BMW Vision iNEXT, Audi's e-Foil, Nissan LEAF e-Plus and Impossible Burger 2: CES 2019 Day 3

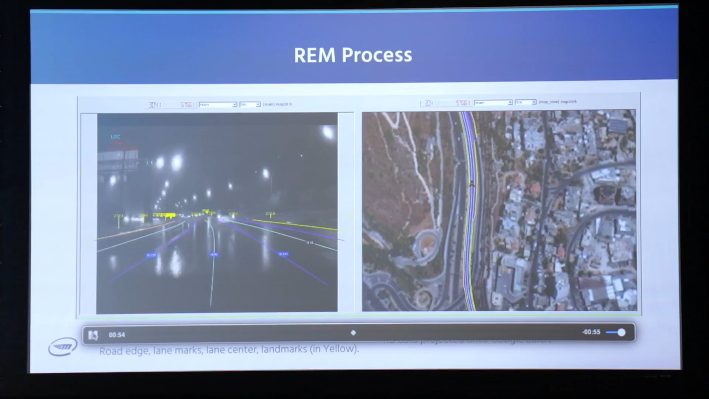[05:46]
The one thing that was really also quite interesting is that they're using the Mobileye Q4 to feed back data.
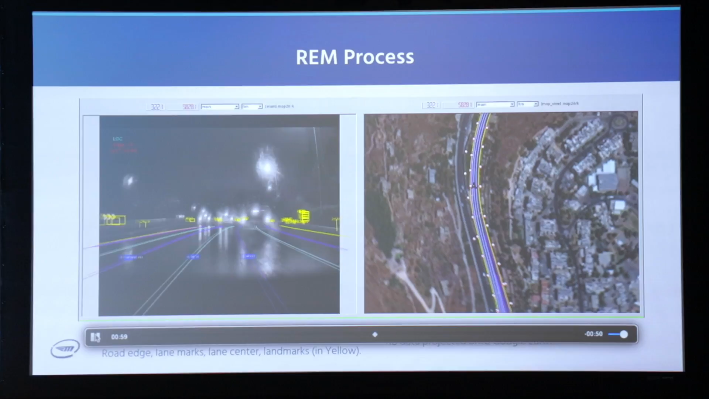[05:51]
So this is very similar to what we discussed yesterday but what they're actually doing is trying to map the world.